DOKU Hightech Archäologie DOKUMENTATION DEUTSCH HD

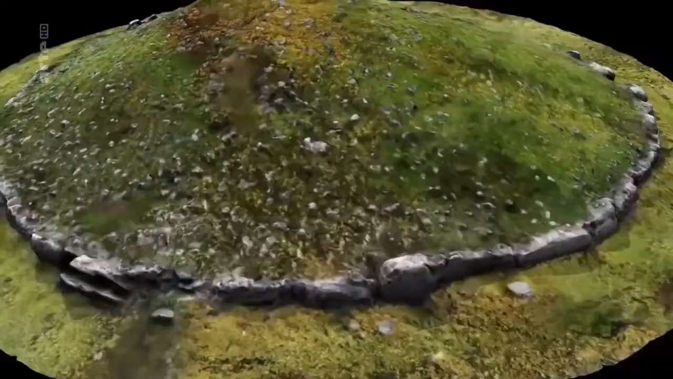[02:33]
In dieser Gegend befinden sich auch die riesigen Megalithgräber. Einzigartige Monumente, gebaut rund 3000 vor Christus von Menschen, die nichts hinterlassen haben, außer ihren Gräbern.
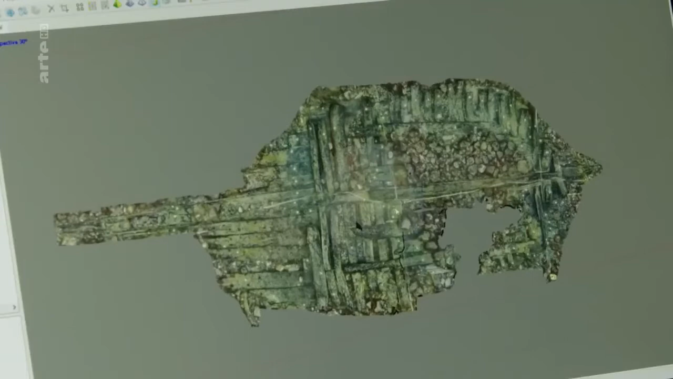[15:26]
Der Witz dabei ist, als Taucher sieht man das Wrack nie so, weil die Sichtweite gar nicht so weit geht.
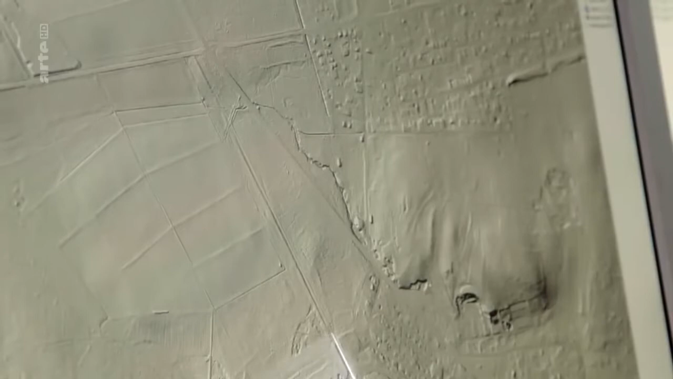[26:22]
Auf dem Bild kann man den Verlauf des römischen Limes, also der Grenze zwischen dem römisch besetzten Bereich und dem nicht besetzten Bereich, erkennen.
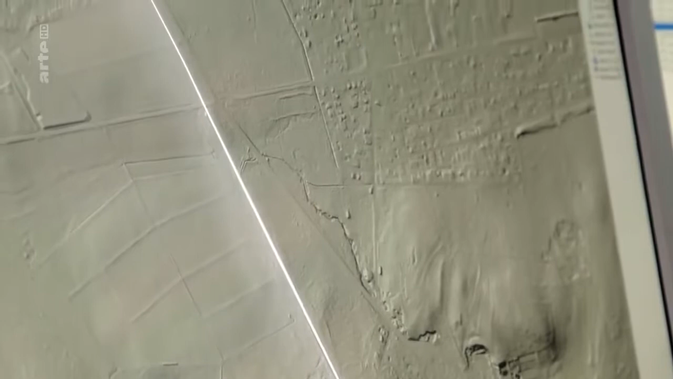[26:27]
Und an dieser Stelle sieht man ihn ganz klar.
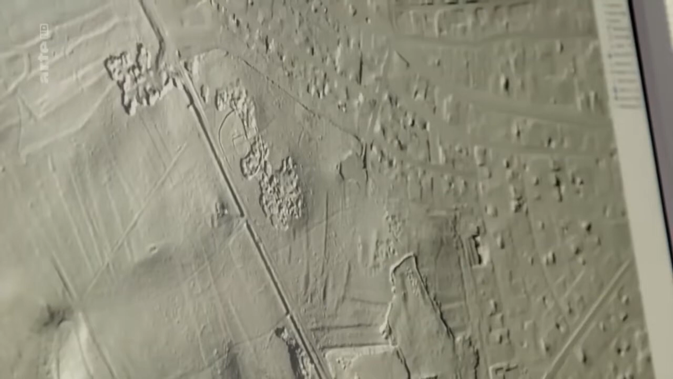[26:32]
Und hier eventuell der Wachturm.
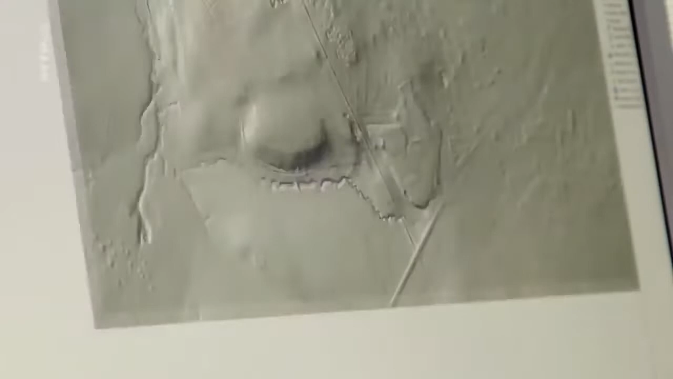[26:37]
Und hier im Wald im Übrigen noch Grabhügelfelder. Bei diesem könnte es sich rein theoretisch um einen Grabhügel handeln, der in vergangener Zeit, also ich würde mal tippen 18.
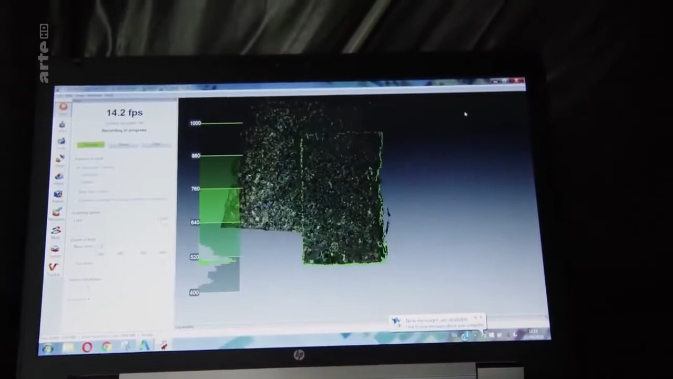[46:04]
Das Scannen gibt Interessierten Zugang zum Stein in einer digitalen Umgebung.